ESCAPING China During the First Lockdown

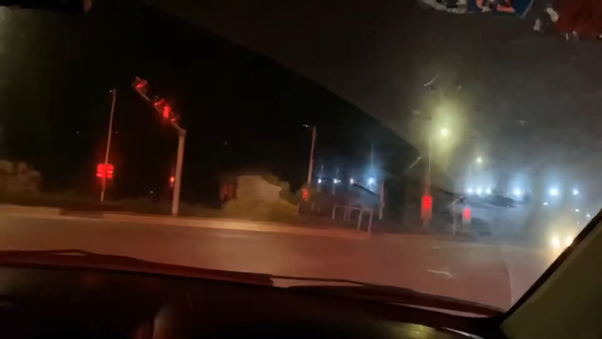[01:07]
Now I want you to pay attention here and notice on the road there's literally no other cars actually driving.
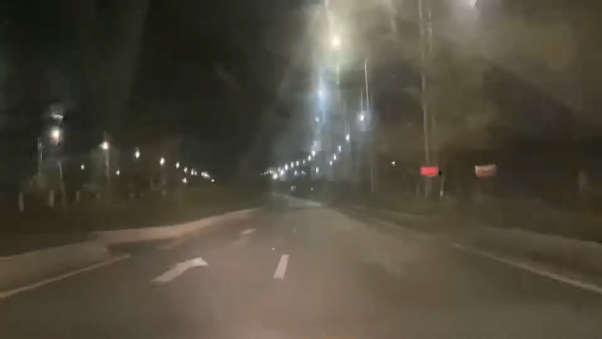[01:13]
People are staying at home and avoiding any type of transportation and going outside to avoid exposure.